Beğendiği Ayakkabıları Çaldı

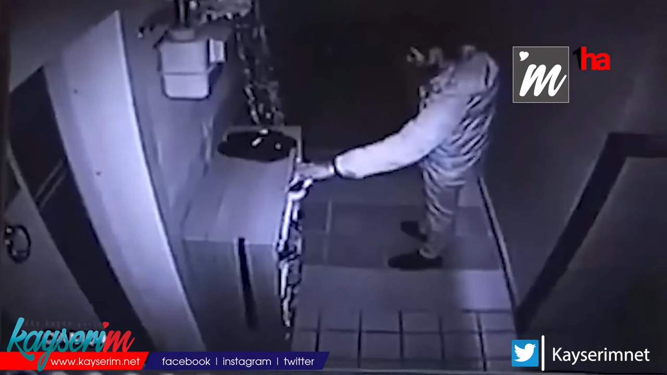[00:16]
Binanın içerisindeki güvenlik kameralarına yansıyan olayda henüz kimliği belirlenemeyen şahıs girdiği binada kapı önlerinde bulunan ayakkabılara tek tek baktıktan sonra beğendiği ayakkabıları çalarak olay yerinden uzaklaştı.
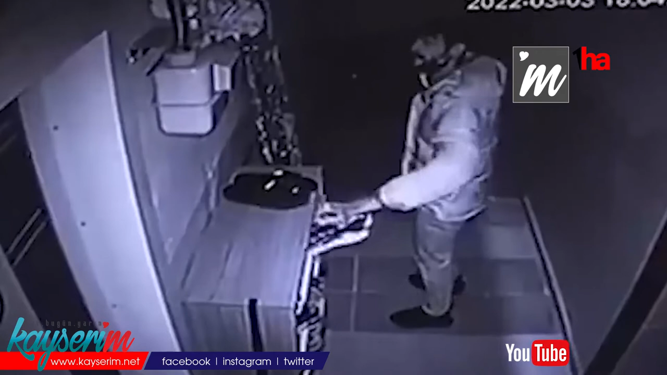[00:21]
Ayakkabılarının çalındığını fark eden vatandaşlar güvenlik kamera görüntüleriyle şikayetçi oldu. Polis hırsızı yakalamak için çalışma başlattı.